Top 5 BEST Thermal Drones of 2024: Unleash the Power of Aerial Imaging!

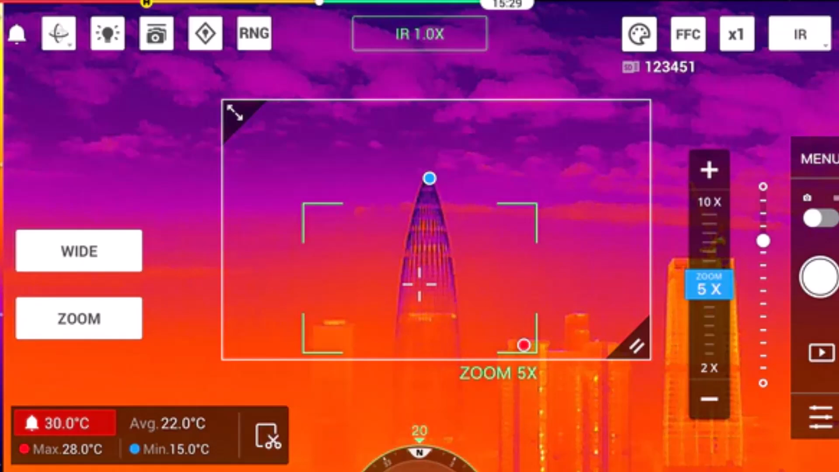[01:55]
On screen: max 28.0°C, min 15.0°C
making it ideal for detailed inspections and search operations.
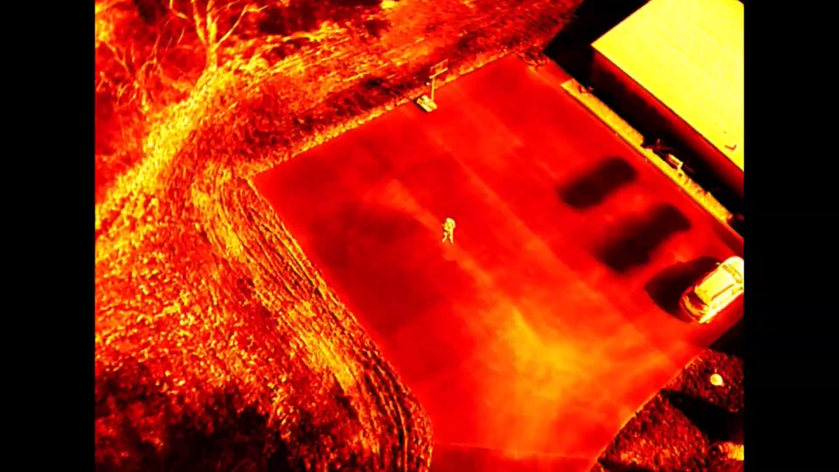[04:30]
It also features a 48-megapixel visual camera
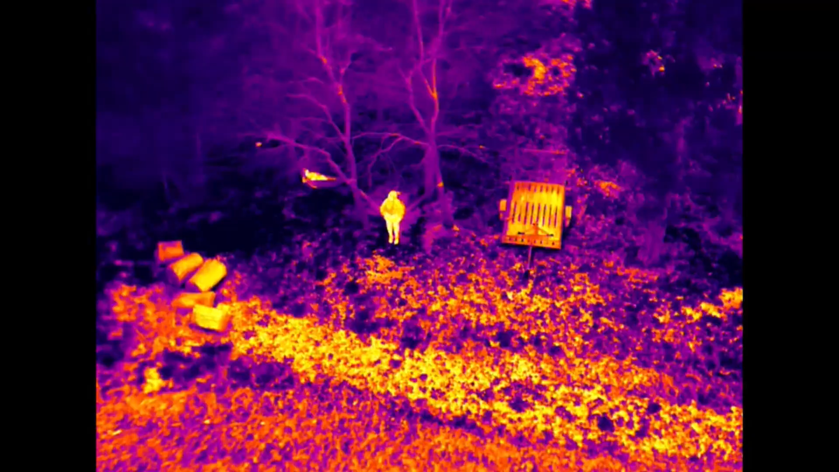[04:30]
and 32x digital zoom for versatile imaging capabilities.
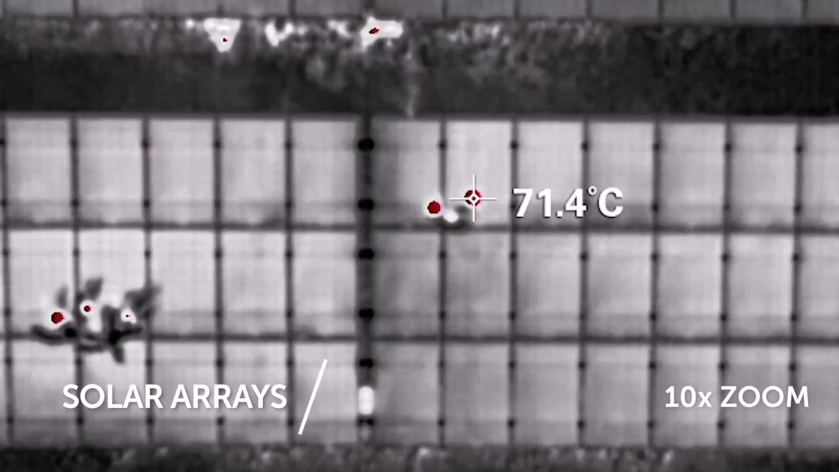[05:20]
On screen: spot 71.4°C
Known for its dual thermal lenses, the VUE TZ20 provides both long-range and close-up imaging,
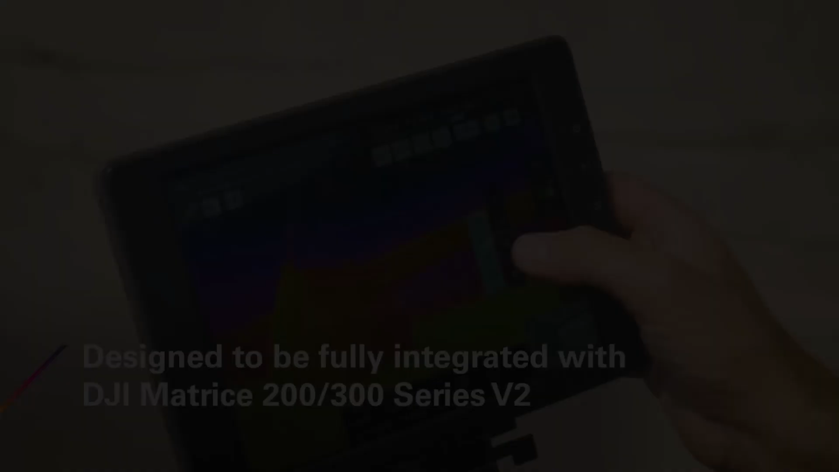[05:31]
With a 20x thermal zoom and gimbal stabilization,
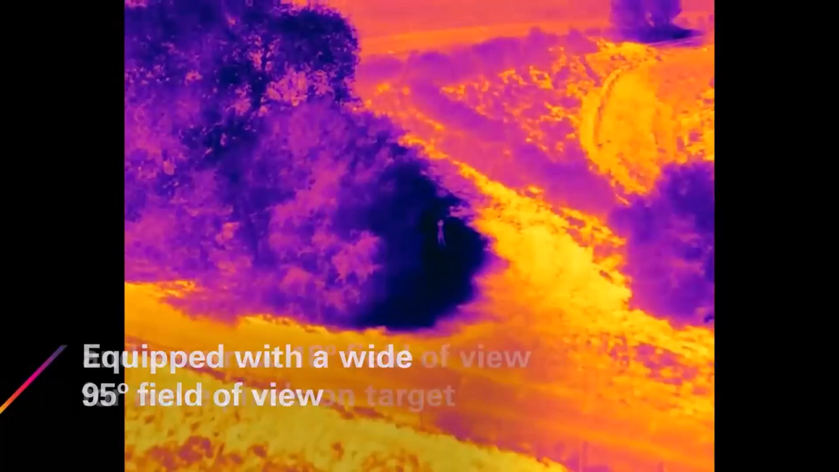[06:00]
offering advanced image processing for detailed and reliable thermal data collection.